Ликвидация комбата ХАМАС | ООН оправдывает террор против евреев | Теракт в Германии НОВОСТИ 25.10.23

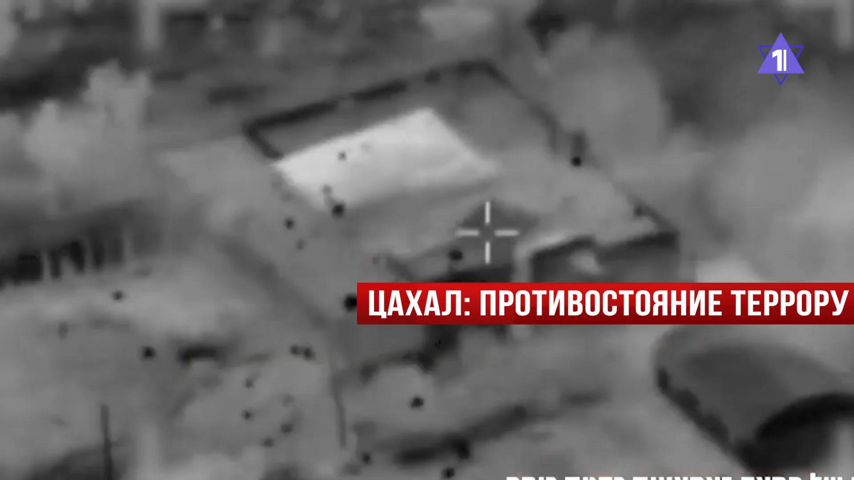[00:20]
Позиция располагалась в Южном Ливане, вблизи границы. Одновременно ВВС нанесли удар по Сирии после ракетных запусков по югу голландских высот.